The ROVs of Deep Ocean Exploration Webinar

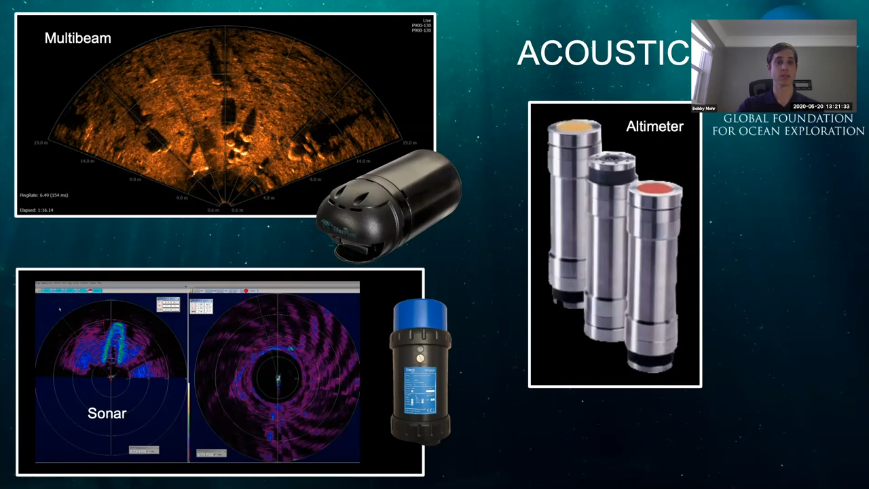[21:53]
Anywhere you look at the screen is a real-time image, not delayed as that motor scans. Combining these sonars with cameras, we're able to create full understanding of the ROV environment. Seen here, we're looking at a shipwreck in the top two views with D2's cameras. In the lower left, we see that same shipwreck from Sirios' perspective, which helps us keep a good eye on Tether and everything else.
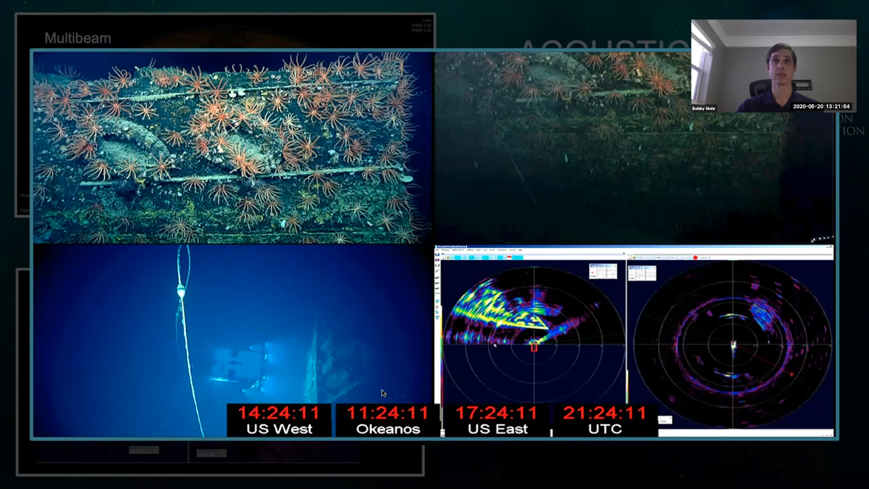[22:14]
And then in the bottom right, we see the beautiful outline of the bow of the shipwreck on D2's sonar.